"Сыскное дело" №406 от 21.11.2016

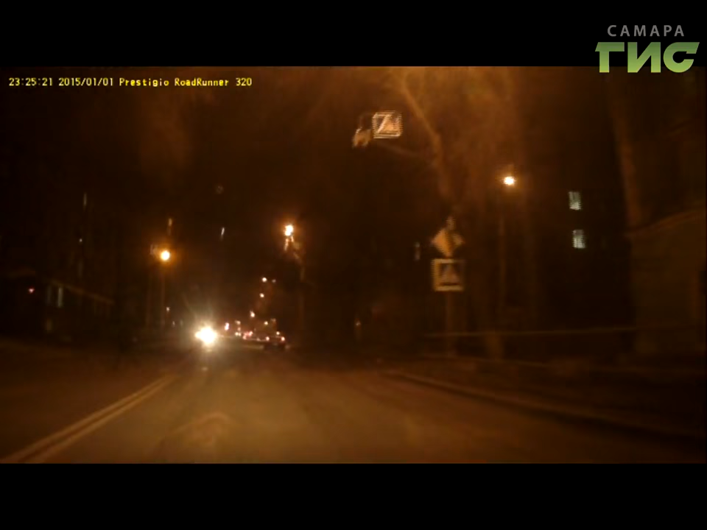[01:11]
девочку сбила машина и даже не притормозив уехала дальше. Благодаря этой видеозаписи полицейским удалось буквально в считанные часы задержать виновника аварии.